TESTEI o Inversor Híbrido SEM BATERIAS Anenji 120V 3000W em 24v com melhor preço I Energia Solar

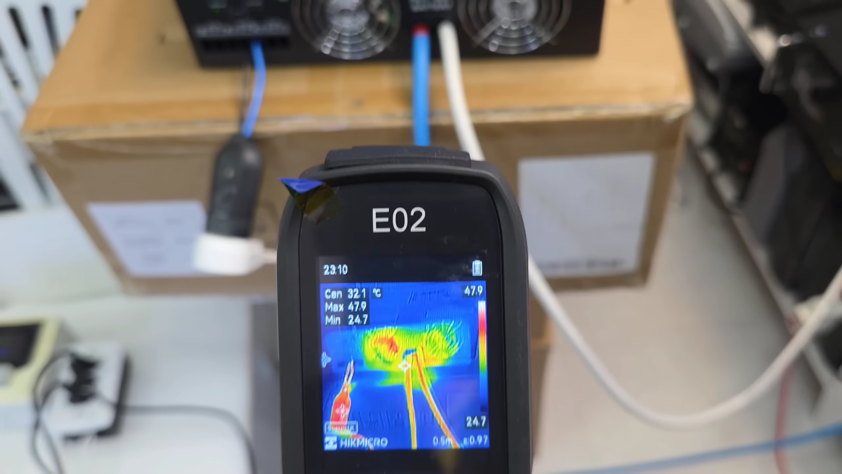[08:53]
Vamos lá. 60 graus aqui na saída da ventoinha.
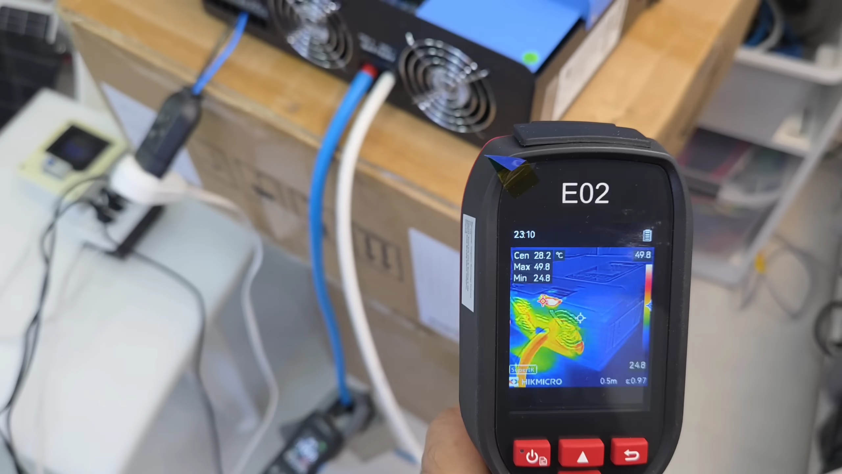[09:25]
Essa ICmicro. Nos ajuda bastante. E depois a gente vai fazer aí. Olha nossa BMS ali.
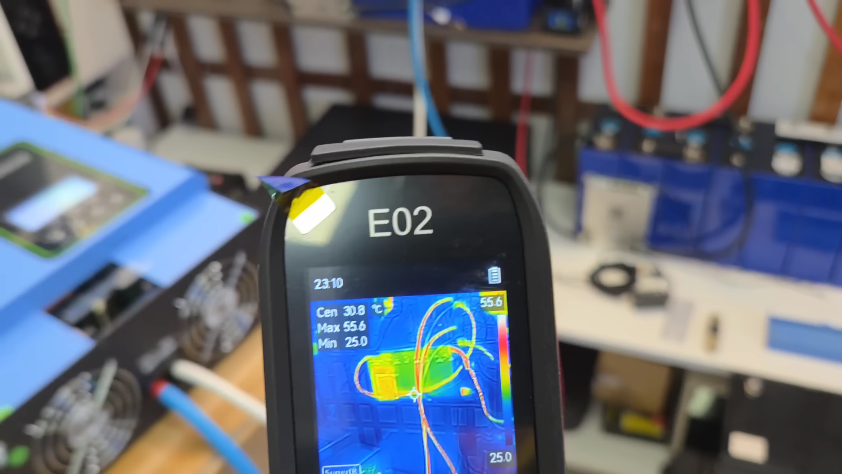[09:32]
Nosso banco de baterias. Indicando aí. O aquecimento na saída.
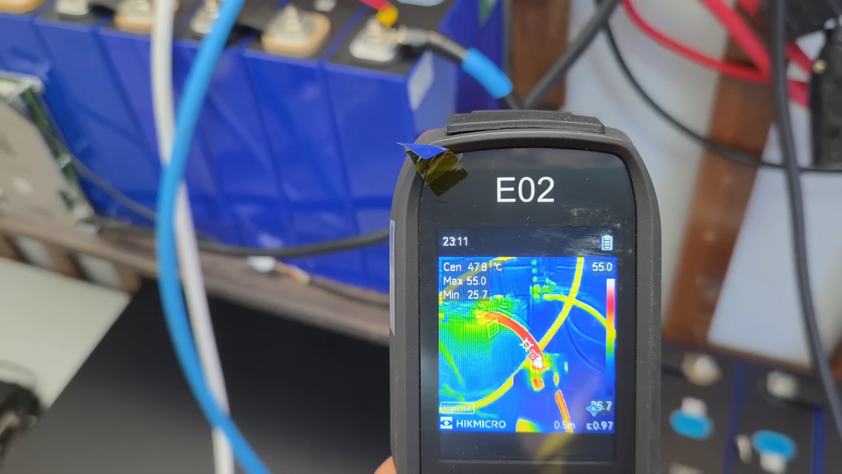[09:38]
Do cabo positivo aqui. Está com quantos graus?
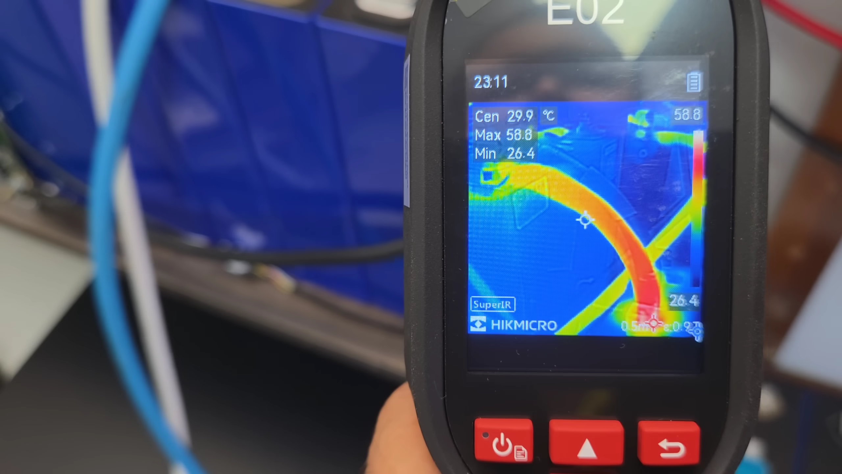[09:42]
On screen: spot 29.9°C
50. 69 o máximo. No cabinho. Lembrando que aqui é 35 milímetros.
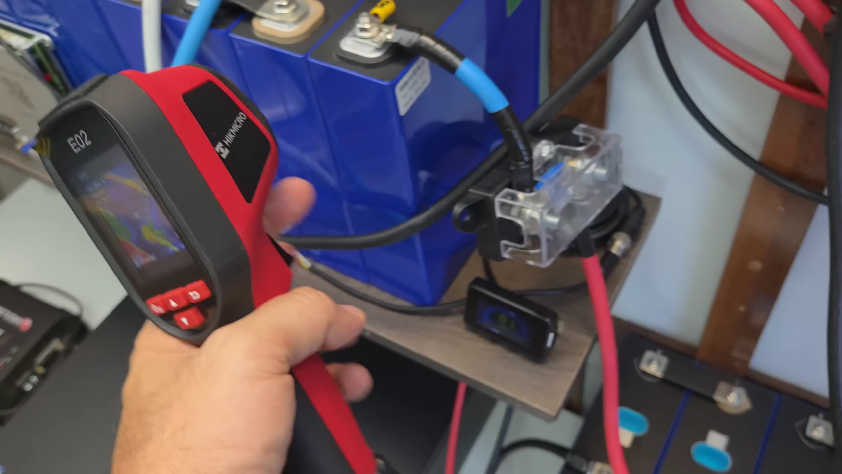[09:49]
Esse é 25. Eu teria depois que botar um 35 milímetros ali. Nossa BMS. Chegou aí a quantos graus?
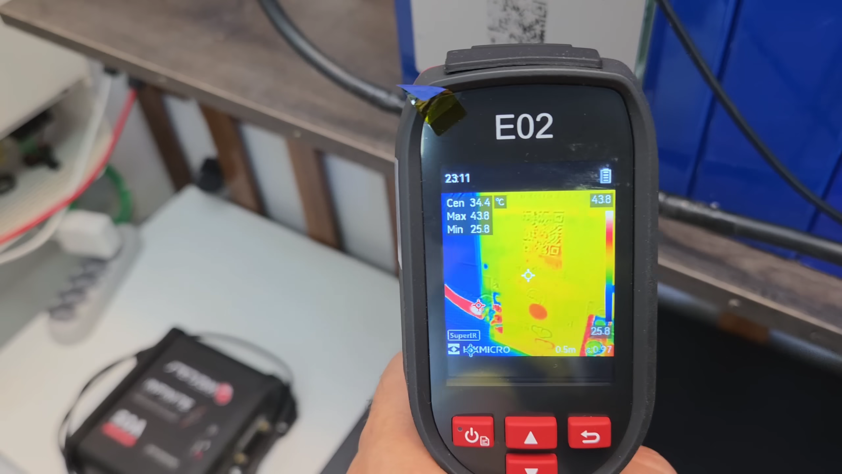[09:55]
44 graus. A mão está morninha. Vamos olhar. Algum aquecimento estranho aqui.